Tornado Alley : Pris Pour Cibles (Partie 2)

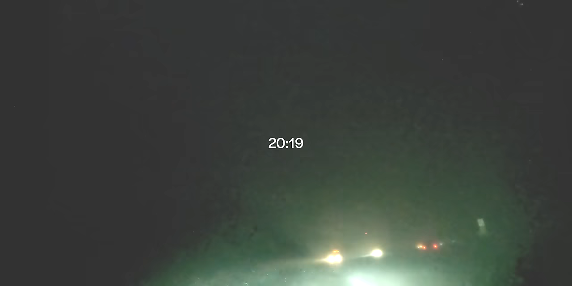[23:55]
Ah ouais, la lumière s'est refermée, là c'est fini.
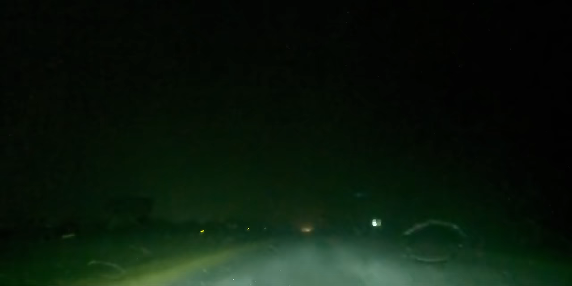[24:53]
Du tourbillon, c'est qu'on est en bordure. Waouh, gros power flash à gauche. Allez ! Allez. Il fallait que ça arrive. La chance a fini par nous abandonner. L'autoroute qui contourne Durant est en travaux et la déviation va nous faire perdre de précieuses minutes.
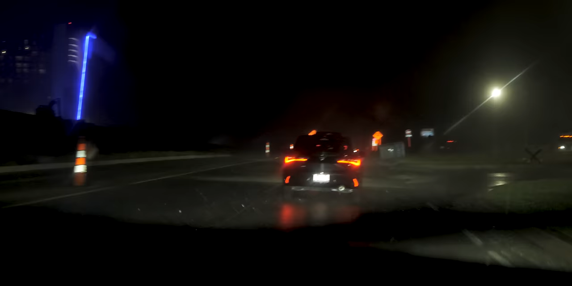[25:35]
Bien qu'ils aient probablement été alertés de l'arrivée de l'orage, difficile de prendre les bonnes décisions entre les débris qui jonchent la route. Qu'est-ce que tu fais, toi?
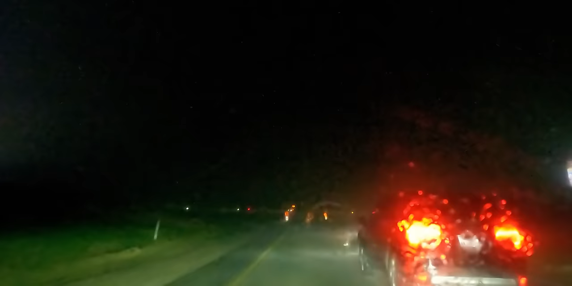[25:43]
On a juste coupé la route, quoi, en fait. Ouais.
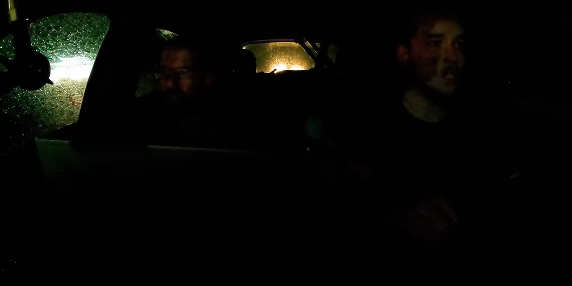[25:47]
Je trouve que les gens sont plutôt chauds malgré les conditions. Ouais.
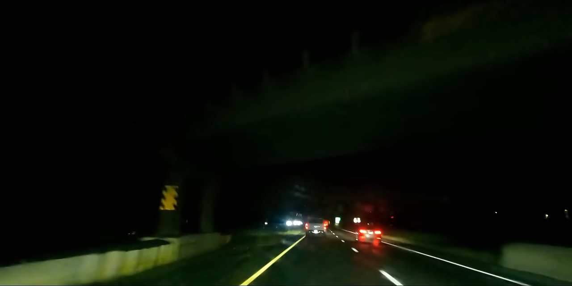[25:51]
De justesse, nous parvenons à repasser devant les précipitations.
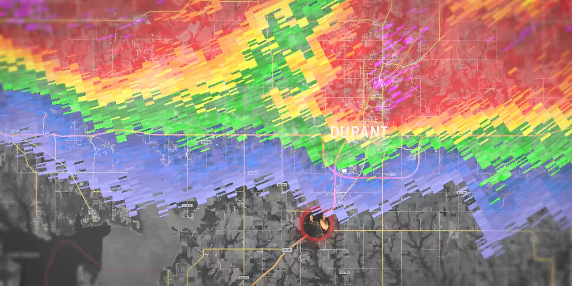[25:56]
Mais la supercellule a changé de physionomie et propose maintenant un large front de rafale. Là, l'idée, c'est de trouver une station plus ou moins en ville, quoi. Ouais, ou un abri.
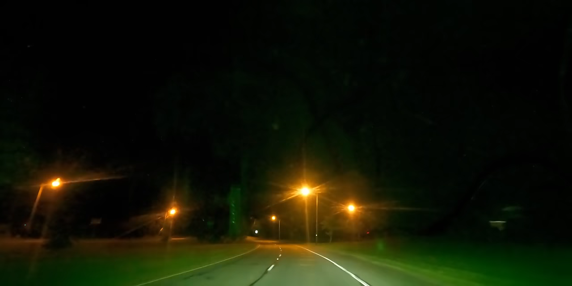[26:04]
Puisque la nuit ne nous permet plus vraiment de voir les structures nuageuses, nous décidons de faire un arrêt dans la ville suivante,
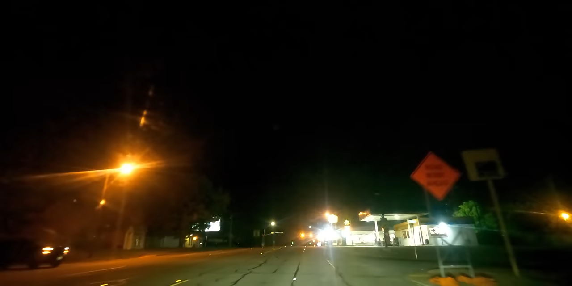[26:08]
pour au moins observer les effets de l'orage à la lumière des lampadaires.